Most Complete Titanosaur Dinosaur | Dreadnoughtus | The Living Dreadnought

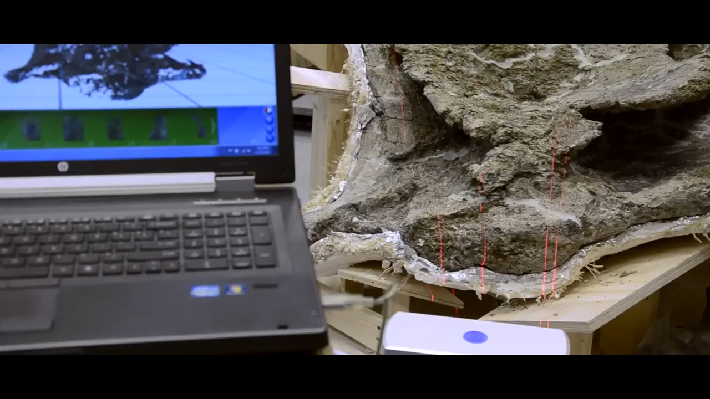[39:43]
Scanning can be done with a few different methods and can take shorter or